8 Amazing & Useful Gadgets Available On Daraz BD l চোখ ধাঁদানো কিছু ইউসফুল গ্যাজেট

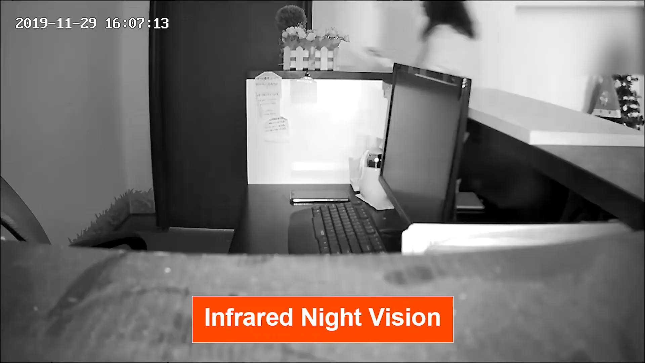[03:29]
ए केमेर तो ब्याबहर करा हुए से किसे अड़बांस फिसर जामन मोशन सेंसर